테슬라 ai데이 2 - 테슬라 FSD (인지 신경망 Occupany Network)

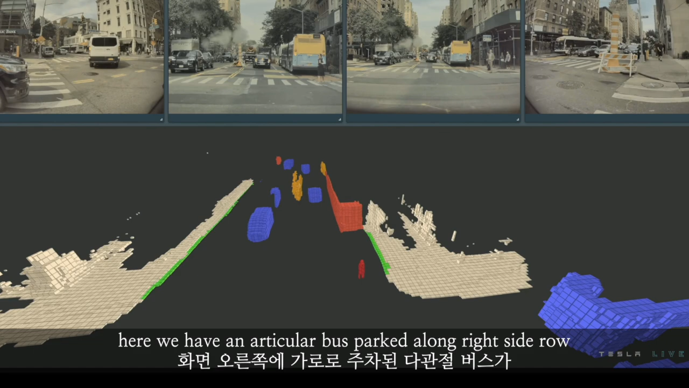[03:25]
highlighted as an L-shaped voxel here. As we approach, the bus starts to move.
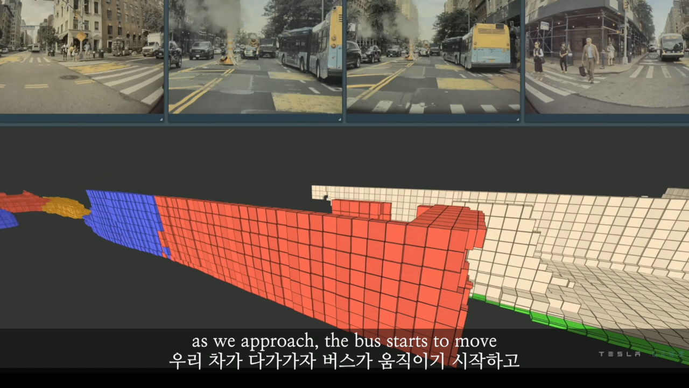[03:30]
The front of the car turns blue first,
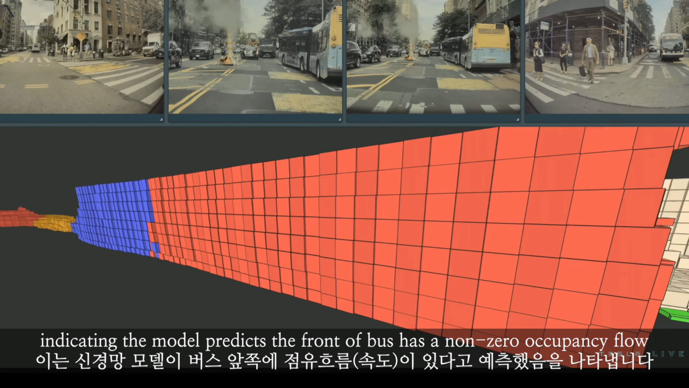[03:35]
indicating the model predicts the front of the bus has a non-zero occupancy flow.
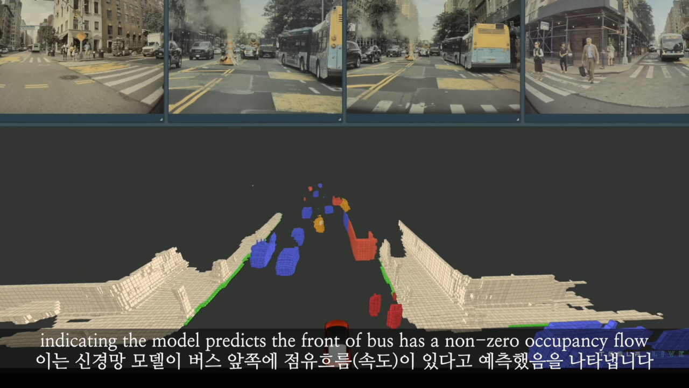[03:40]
And as the bus keeps moving, the entire bus turns blue.
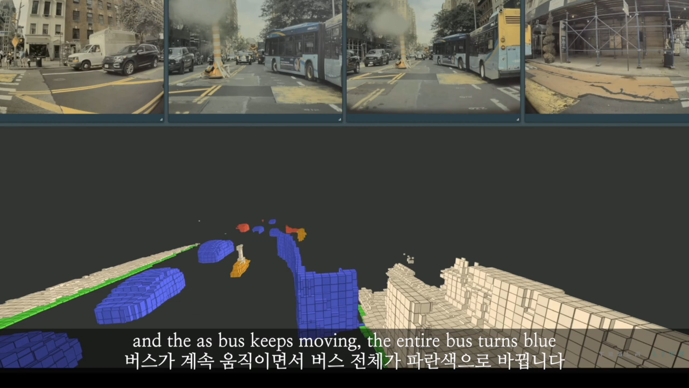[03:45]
And you can also see that the network predicts the precise curvature of the bus.
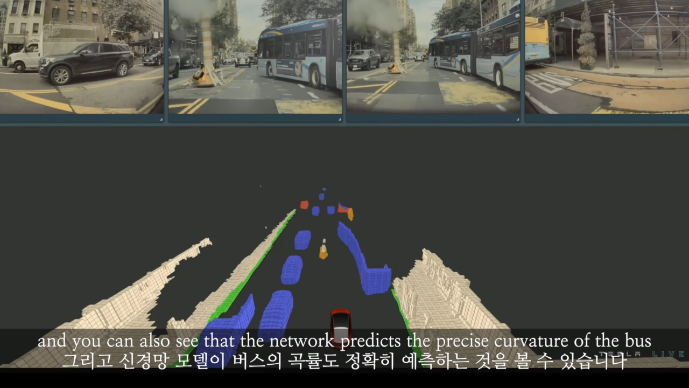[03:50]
Well, this is a very complicated problem for traditional object detection network, as you will have to see whether I'm going to use one cuboid or perhaps two to fit the curvature.